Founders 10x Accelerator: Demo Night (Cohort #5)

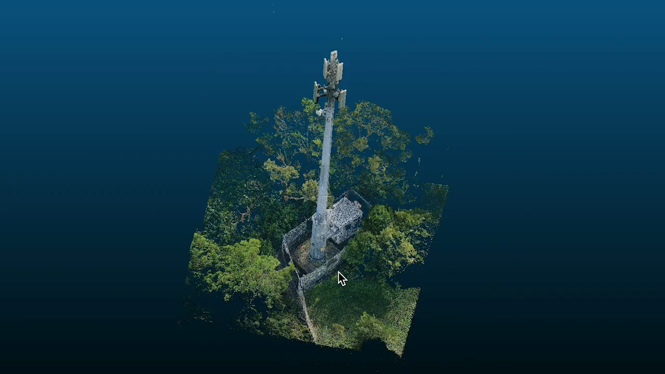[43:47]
We've built both an iOS and Android app and a full flight navigation feature called Aeropath to completely automate the most challenging 3D mapping procedures.
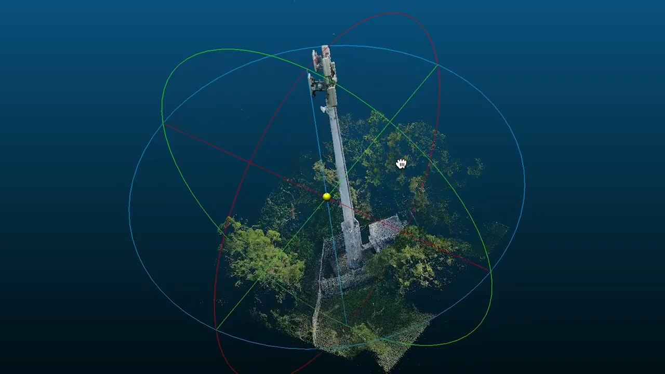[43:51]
This means even novice drone pilots with their consumer drones can do complex missions.